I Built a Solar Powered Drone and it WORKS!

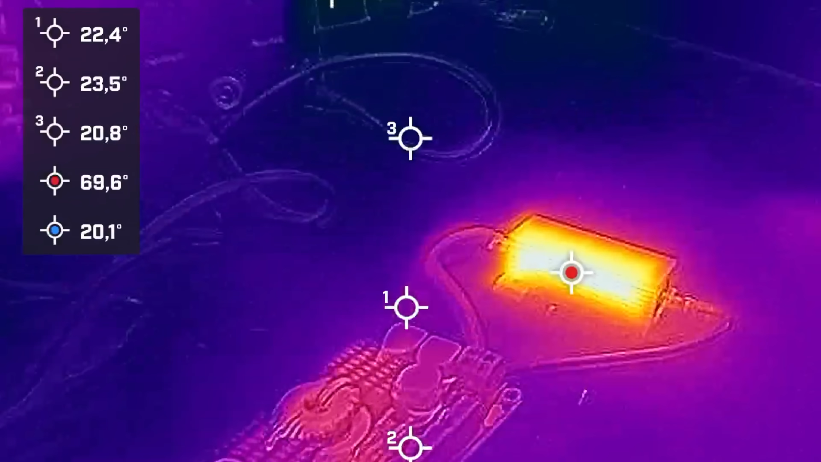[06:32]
That is pretty warm and it's still going up 72, 73.
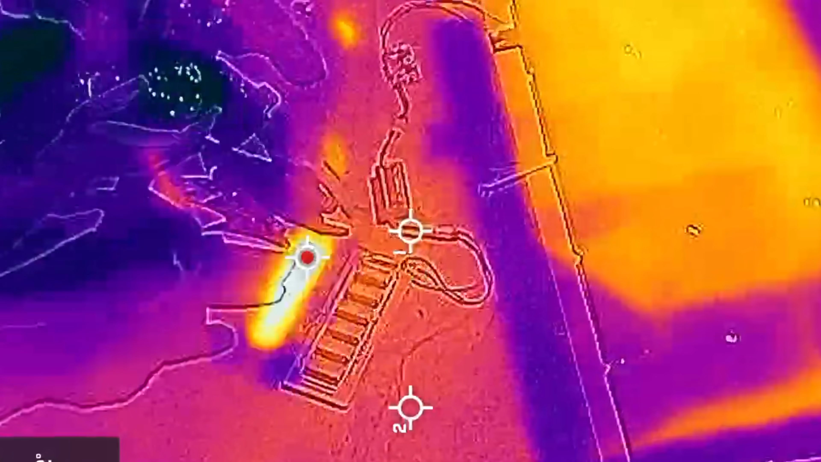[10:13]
But that 112 degrees on these.
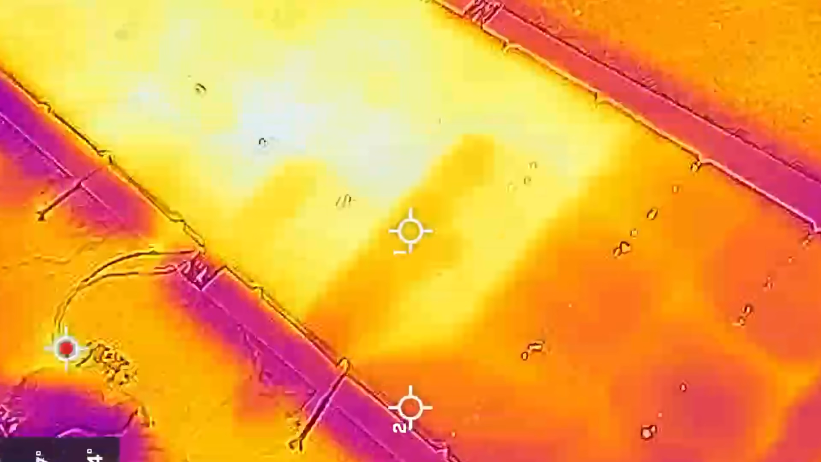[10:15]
But that is definitely enough. I kind of just wanted to see if they could sustain this because obviously when this is in the sun these are going to heat up and get less efficient so we really need to know that they will work.